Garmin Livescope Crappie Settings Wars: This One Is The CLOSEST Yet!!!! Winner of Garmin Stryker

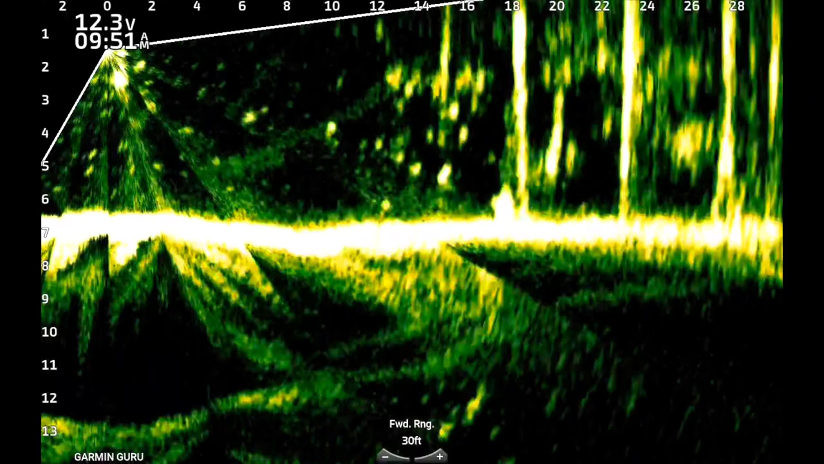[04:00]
some of those uh lighter returns which is what happens in between the fish now remember when it's filtering out lighter returns it could be bubbles it could be a lot of different things so you guys let me know in the